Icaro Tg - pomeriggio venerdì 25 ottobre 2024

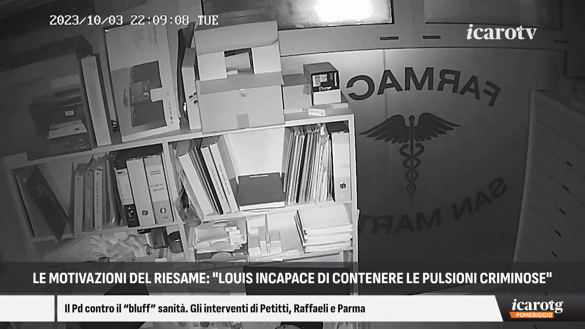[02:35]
la telecamera della farmazia San Martino, mentre si dirige verso il civico 31 di via del ciclamino alle 22.17 del 3 ottobre 2023, sera del delitto, ma anche i depistaggi effettuati dall'indagato,